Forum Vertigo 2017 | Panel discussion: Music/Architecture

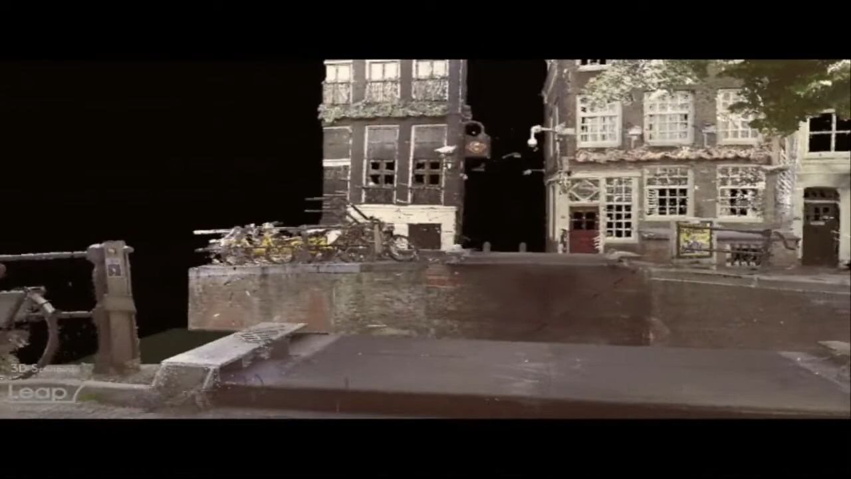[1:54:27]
here you see we scanned the
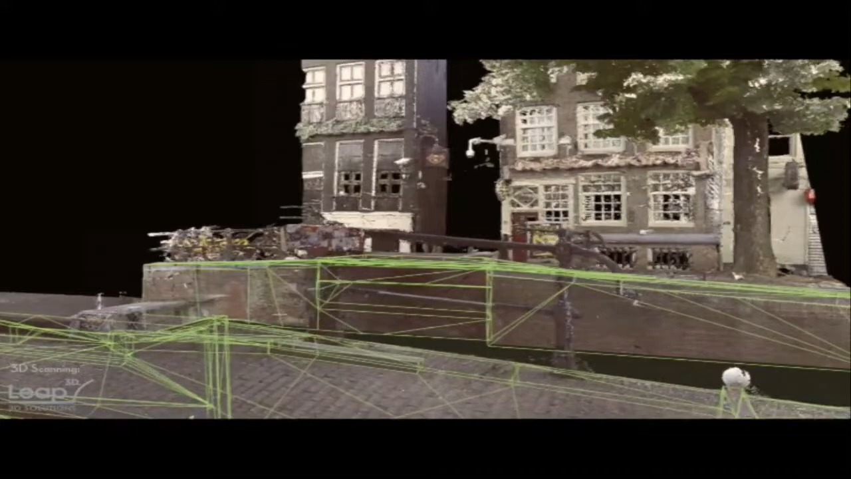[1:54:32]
location in Amsterdam we needed to have very accurate
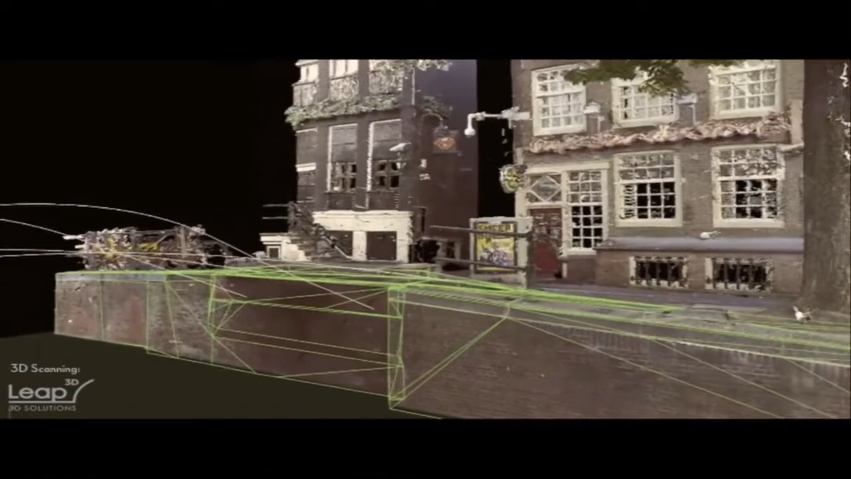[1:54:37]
dimensions of the situation and on top of that we started
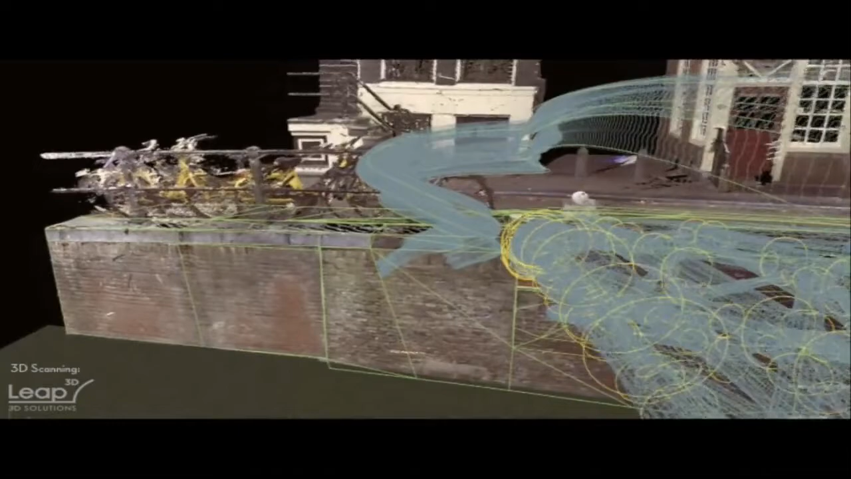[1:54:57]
that was first of all started off using tubes that was based on a first topology optimization analysis
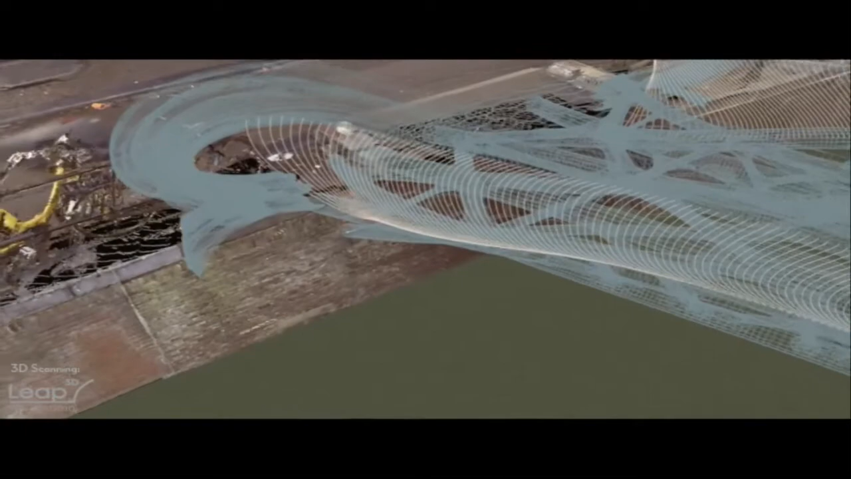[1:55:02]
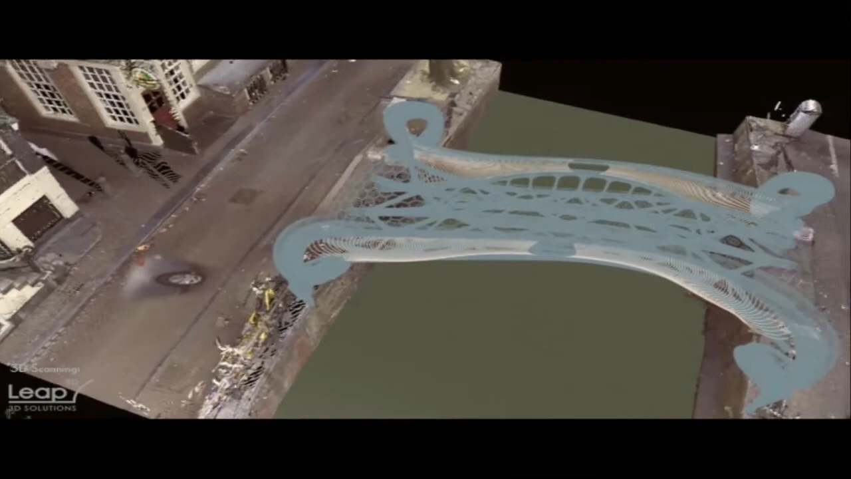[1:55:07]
but there is a lot of problems with using a truss structure like this
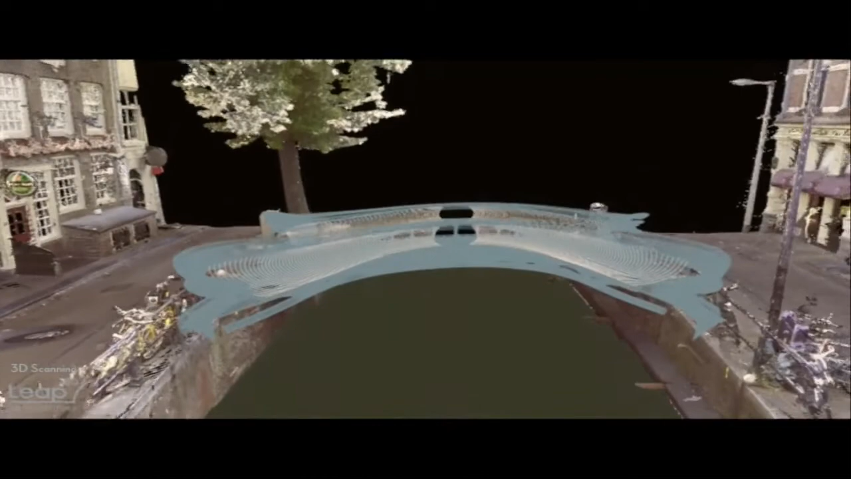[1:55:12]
so we evolved into something and using a type of a new profile like sheet method where you could analyze the stresses that go into